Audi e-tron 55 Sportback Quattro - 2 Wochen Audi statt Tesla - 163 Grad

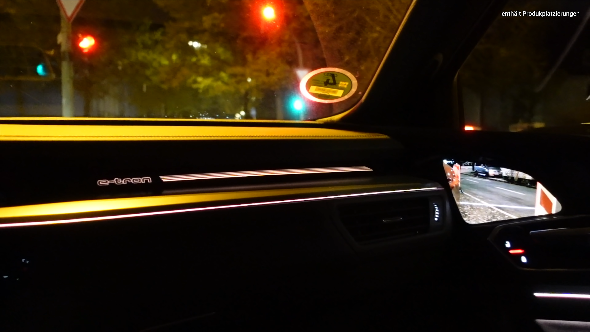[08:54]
Beleuchteter e-tron-Schriftzug, beleuchteter Fußraum, sogar die Gurtschlösser sind beleuchtet.
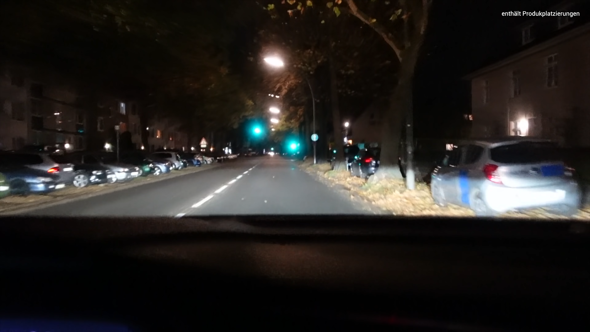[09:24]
Richtig klasse ist das LED-Matrix-Licht, das die Straße hell und breit ausleuchtet. Ja, dann zeige ich euch mal ein paar Features, die mir in der Praxis in den letzten Tagen sehr gut gefallen haben.